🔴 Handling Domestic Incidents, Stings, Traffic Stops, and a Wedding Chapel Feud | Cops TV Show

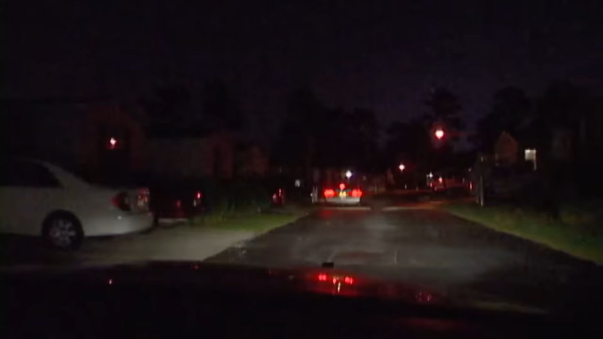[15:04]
arriving on the scene right now, the area, see what's going on.